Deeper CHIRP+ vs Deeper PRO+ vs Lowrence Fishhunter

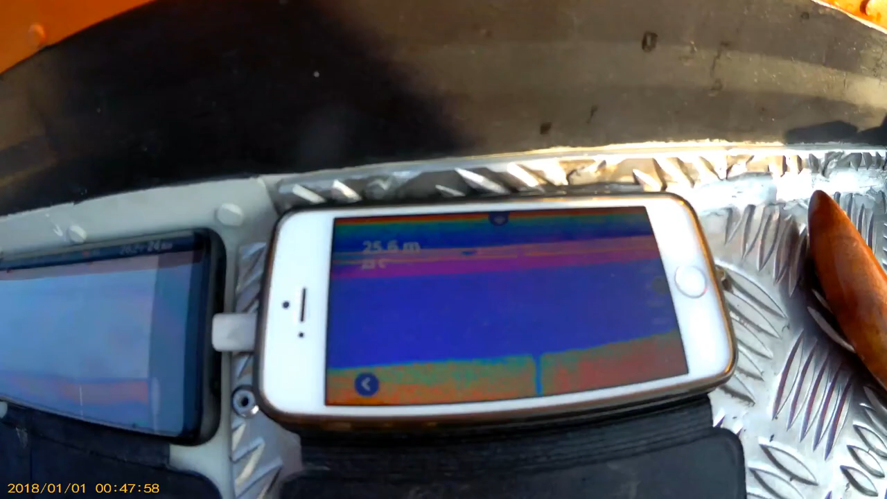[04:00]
Jinak, co máme zkušenost, tak Lavrence neumí prostě pořádné hlubky.